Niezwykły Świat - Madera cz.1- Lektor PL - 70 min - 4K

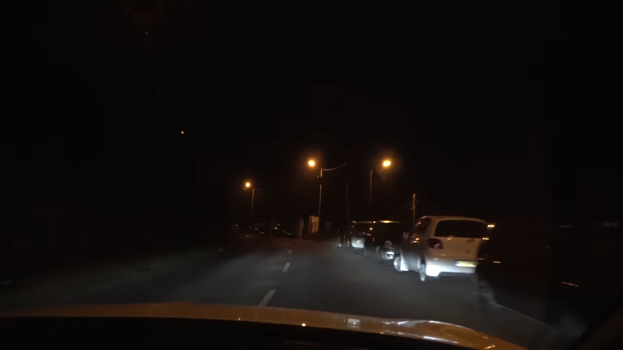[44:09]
Szybko opuszczamy przedmieścia Funchal i zaczynamy mocno się wspinać. Po kilkunastu kilometrach zaskoczyła nas dzikość tej trasy. I ponownie okazało się, że GPS, wytyczając nam krótszą drogę,
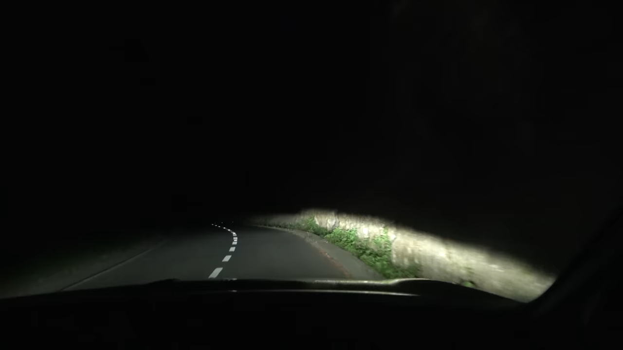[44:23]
skierował nas w dzikie tereny Madery, pomijając główną drogę prowadzącą do celu. I ponownie drugi bieg i pierwszy.
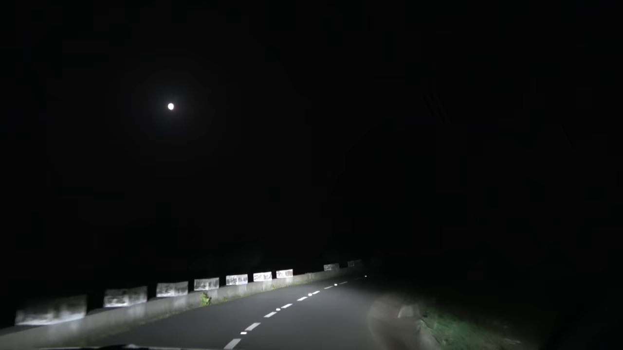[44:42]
Pierwszy i drugi. Nie ma nudy. Niezliczone zakręty, ciemność i zające przemykające przez drogę pozwalają nam zapomnieć o urwiskach, o które się ocieramy.